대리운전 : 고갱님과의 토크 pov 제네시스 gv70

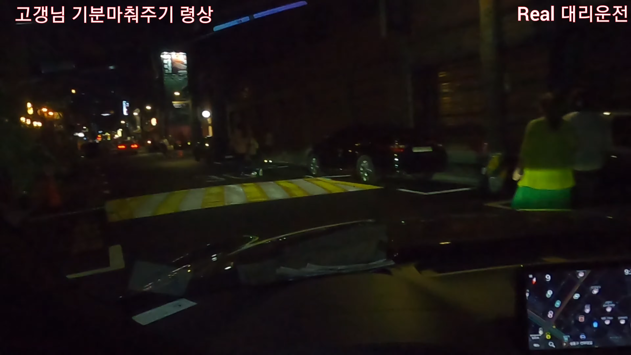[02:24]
동네. 이 동네 토박인데. 전방에 연속으로 과속 방지턱이 있습니다. 주말에 못 와. 이 동네. 아, 사람이 너무 많아요. 애들이 이렇게 많이 오는지. 여기가요?